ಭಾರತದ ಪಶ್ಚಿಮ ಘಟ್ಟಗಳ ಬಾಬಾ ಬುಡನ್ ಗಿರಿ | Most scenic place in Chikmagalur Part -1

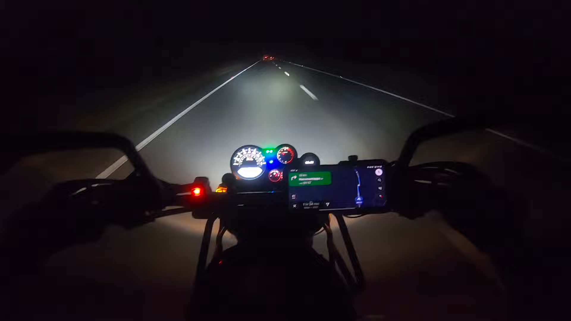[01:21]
ಟೈಮ್ 5:40 ಆಗಿದೆ, ಏನೊಂದು 30 ಕಿಲೋಮೀಟ್ರ್ ಬಂದಿದ್ದೀನಿ, ಸಾಕ ಚಳಿ ಹೊಡಿತಾ ಇದೆ. ಹೈವೇ ಮಾತ್ರ ಸಾಕದಾಗಿದೆ ನೋಡಿ, ಕ್ರೇಜಿ. ನಾನು ಒಂದು 20-25 ಕಿಲೋಮೀಟರ್ಸ್ ಬಂದಲ್ಲ, ಅದು ರೋಡ್ ಅಷ್ಟು ಚೆನ್ನಾಗಿರಲಿಲ್ಲ, ಅದಾದಮೇಲೆ ಈ ರೋಡ್ ಸೂಪರು. ಸ್ನೇಹಿತರೆ, ಟೈಮ್ 5:53 ಆಗಿದೆ, ನಾವು ಚಿಕ್ಕಮಗಳೂರಲ್ಲಿ ಇದ್ದೀವಿ.